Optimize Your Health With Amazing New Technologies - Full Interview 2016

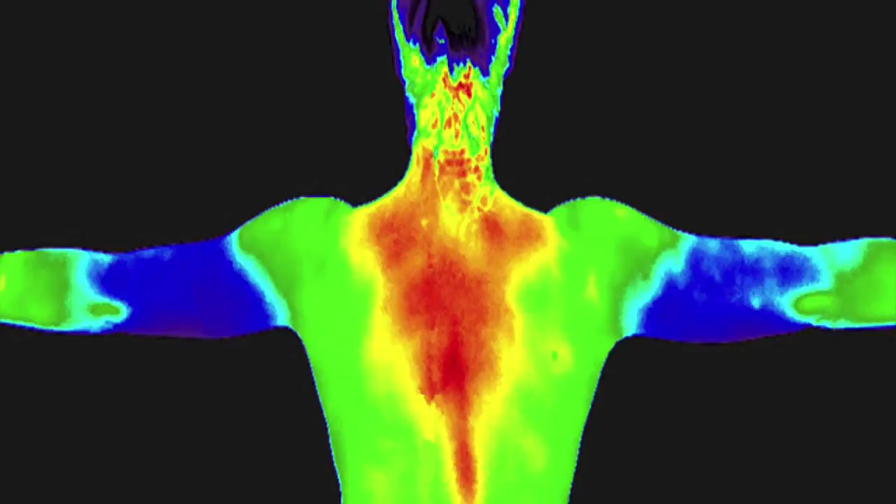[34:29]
yeah imagine if you could see your head and your thyroid and say oh wow
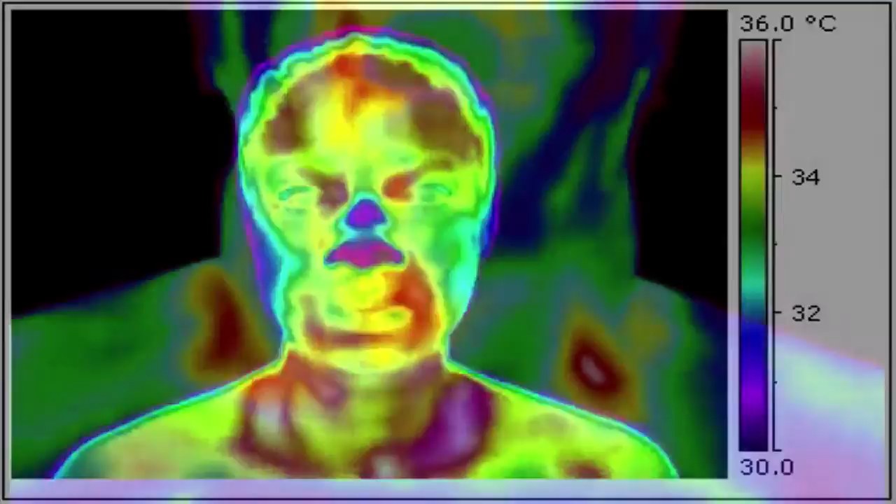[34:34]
On screen: scale top 36.0°C
interesting okay and then we retest and we see the change in color as opposed to all of this left brain um you know dr spark kind of stick yeah right yeah